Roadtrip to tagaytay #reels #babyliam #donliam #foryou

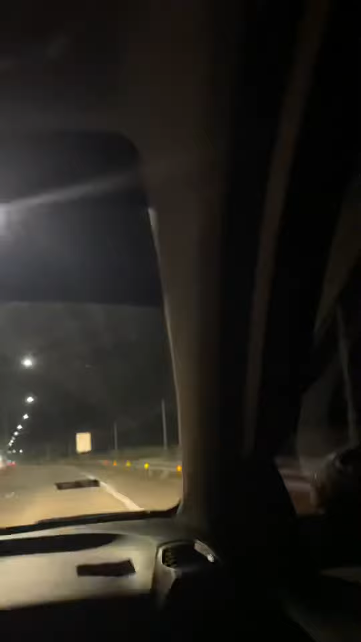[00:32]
Sino ba naman tatagi dito? Eh gala na lumalapit eh, aayaw ka pa ba? Wala, isipin nga sa amin ni Daddy C kung saan ba talaga ang labas nito. At sa mga puntong ito nga ay natatakot ako dahil wala naman kami kasabay na sasakyan dito at napakadilimpa. Makalipas nga ng 20 minutes ay nakalabas na nga kami dito sa Calax. Pag kalabas nga namin dito sa Calax ay hindi naman pala sa Tagaytay ang labas. Para nga sa mga hindi nakakaalam, kapagka pumasok kayo ng Calax papuntang Tagaytay, ang labas nyo po ay sa silang proper. Oo, tama nga kayo na kapag ginamit ang Calax ay 20 minutes ang biyahe papuntang silang proper at hindi po sa Tagaytay.
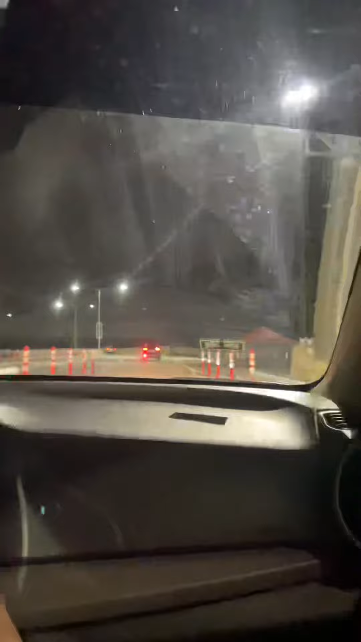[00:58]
Sa mga puntong ito nga ay nagtatawa na nga lang kami nagtatawa ni Daddy C.
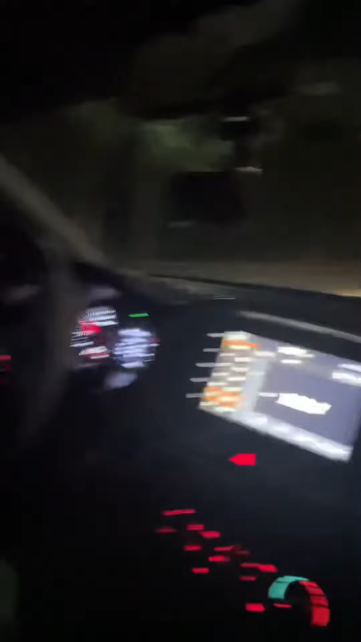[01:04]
Dahil pag kalabas nga namin ang silang proper, ay Diyos ko, napakalayo pa pala ng biyahe papuntang Tagaytay. Hey, note wala pang traffic ito ha. Eh, papaano pa kaya kung may traffic?
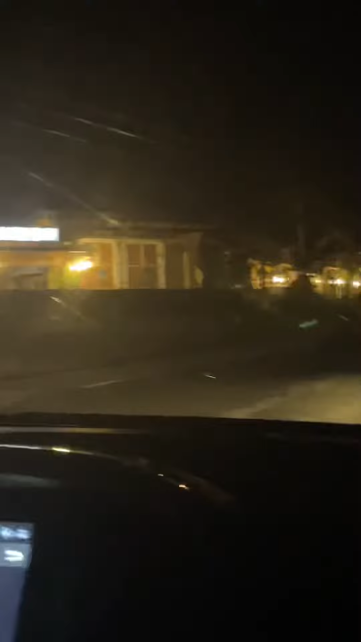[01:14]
Ako, ngayon palang sinasabi ko sa inyo kung kayo ay pupuntang Tagaytay sa Santa Rosa na lang kayo dumaan dahil mas malapit doon. Oo, medyo traffic lang doon pero wag ay pupunta ng alanghaning araw at alanghaning oras.
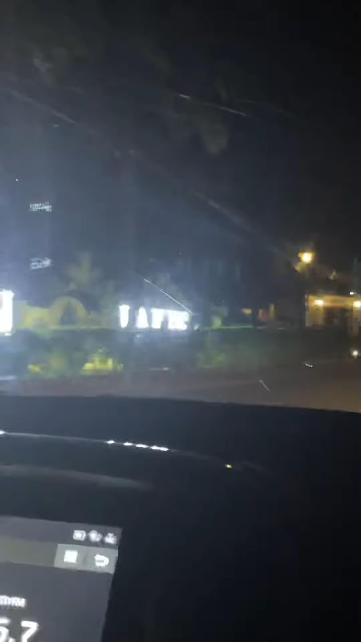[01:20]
Gana po nga kami ng makakainan or mga coffee man lang kaya lang mga sarado na. Kaya naman umuwi na lang kami at dito na nga kami dumaan sa Santa Rosa.